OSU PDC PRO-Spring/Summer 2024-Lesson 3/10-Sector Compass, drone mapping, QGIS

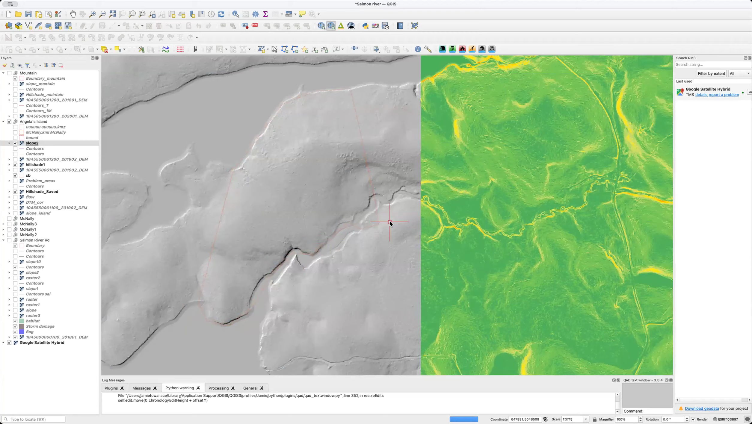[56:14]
And we have a relief map. Get rid of this one. All this data is free, so I haven't had, here's contours. I think these are half meter contours.
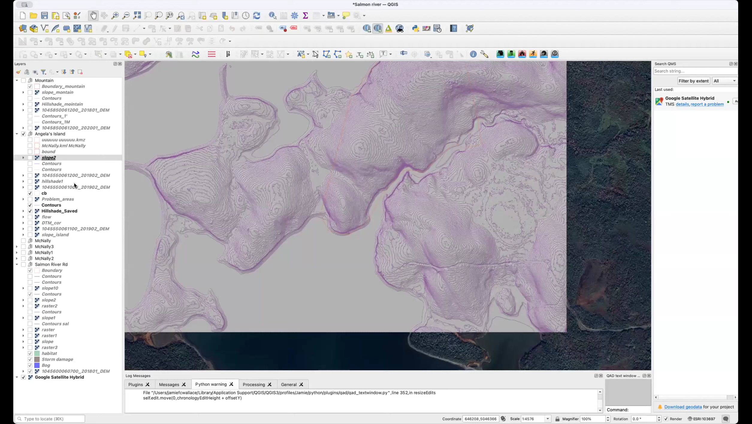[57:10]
So whether it be the boundary, the contours, there's all sorts of things we can do.
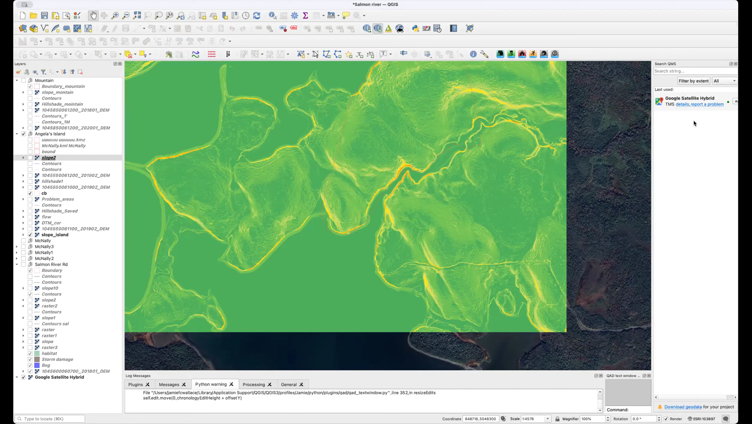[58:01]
Yeah, that's quite right. It would take a little while, but let's say where I'm looking at here, this is in actually Nova Scotia.
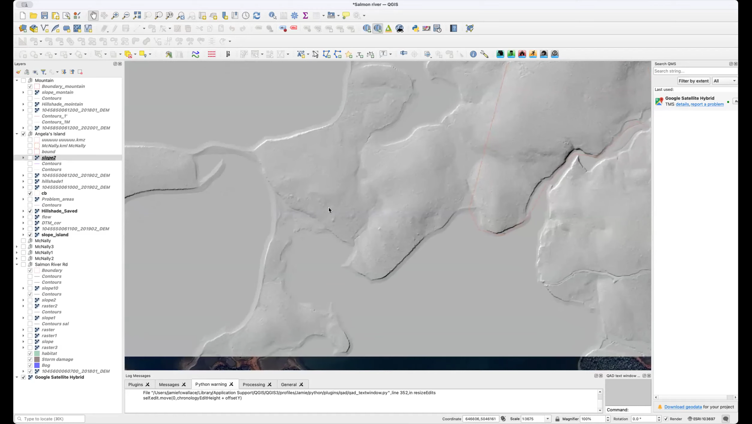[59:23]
You know, we can see in this particular situation, I don't know if you can see it, but you can actually see ATV trails being cut through this land. This is about 100 acres. So we can also, if we go to, I think that
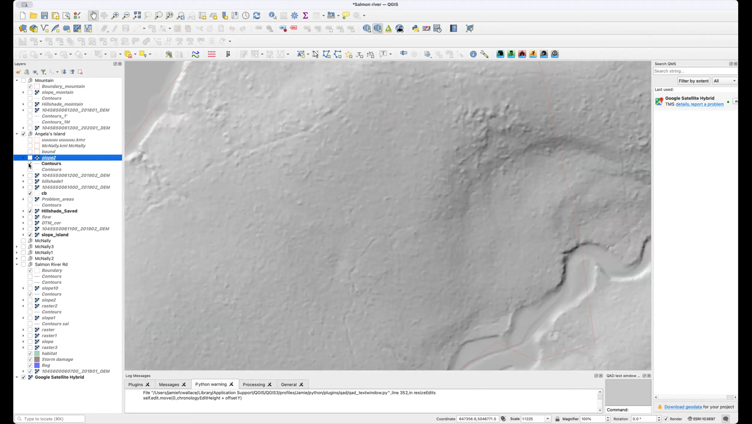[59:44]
that's the wrong one. Go to contours here. We can see where there's water coming down. This looks pretty good here.
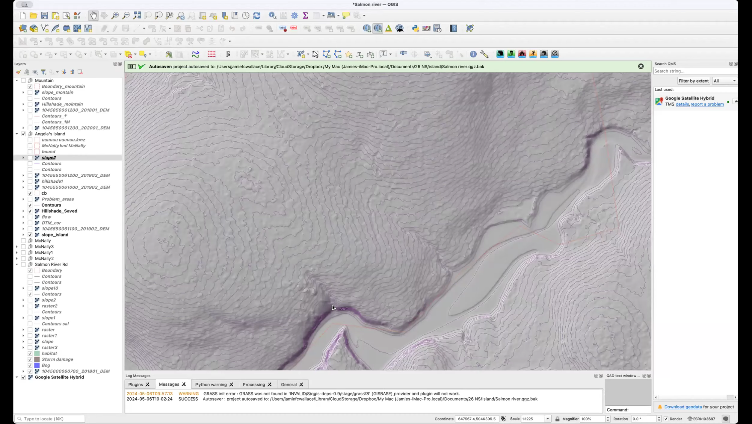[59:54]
So we're looking for spots. Maybe micro hydro might work. We got it here. We have some fresh water here. So again, it's a great tool. Tells you a lot even before visiting a site, you know, what you can expect. So yeah, I hope I didn't confuse anybody with some of the content. It's just good to, I think,
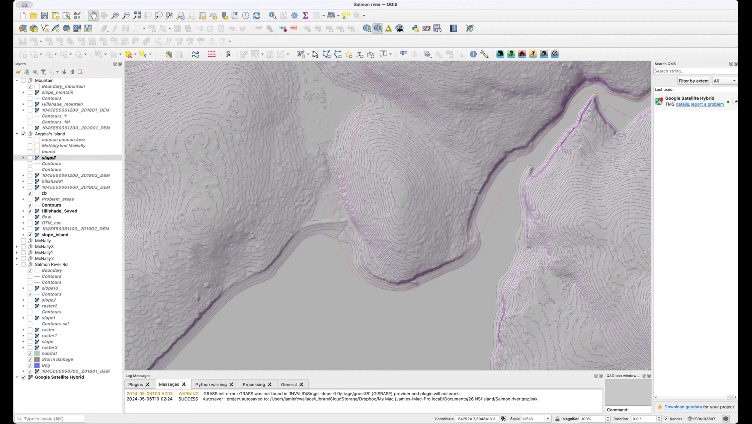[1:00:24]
to try and keep as broad a perspective as possible. And, you know, you may never use these softwares,